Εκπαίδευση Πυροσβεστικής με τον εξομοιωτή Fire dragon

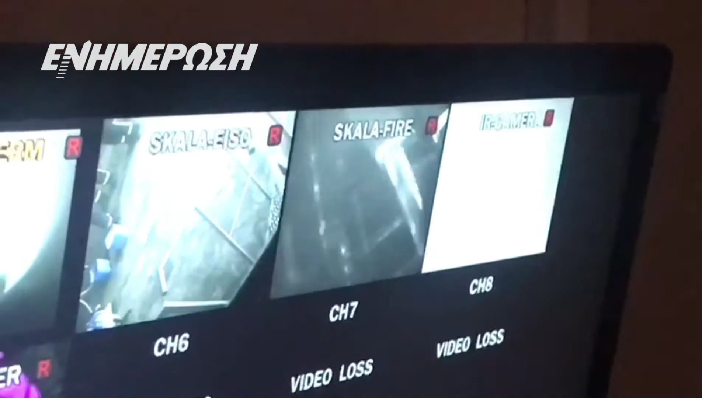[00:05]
Έχουν σβήσει τη φωτιά τη σκάλα και κατεβαίνουν. Θα βρουν το άνοιγμα τη πόρτα για να περάσουν στον εσωτερικό χώρο.